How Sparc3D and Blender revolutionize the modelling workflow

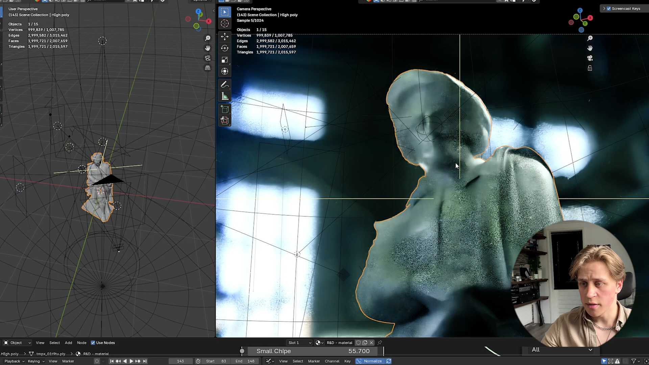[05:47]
This is real-time rendering right now, so it's denoising as well. So to show you a better view, I ran it somehow already.